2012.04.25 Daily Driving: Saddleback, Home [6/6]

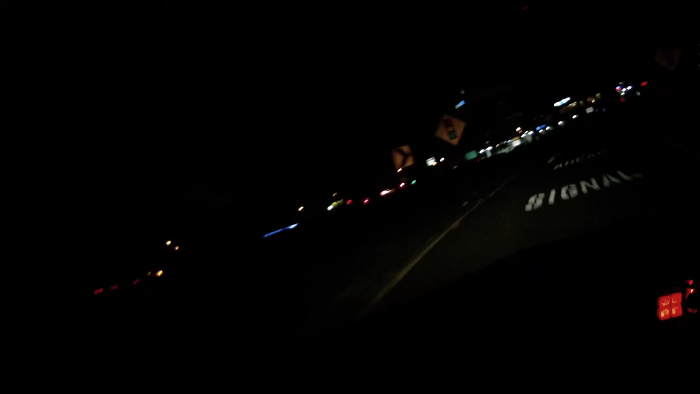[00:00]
Oh, look, it's a CRV cousin.
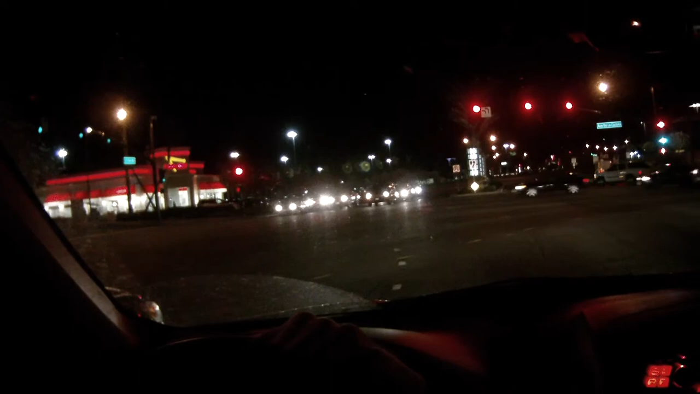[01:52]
And the guy goes right in the back of this SC truck. That'd be hilarious. I need to stand up.